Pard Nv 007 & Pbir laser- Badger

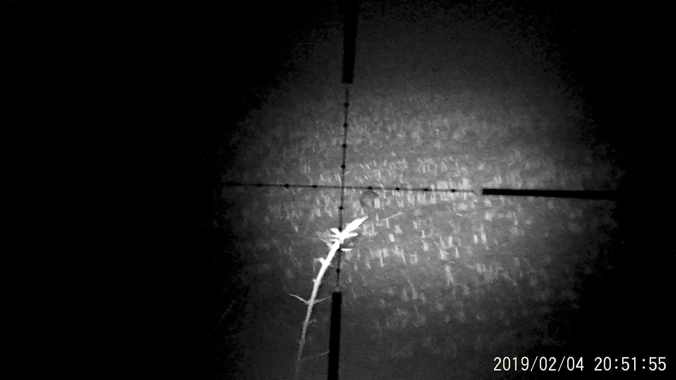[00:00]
Right, I've just sat here on the top of the bank and we've got a badge right there, 360 yards plus, and unfortunately going away from me.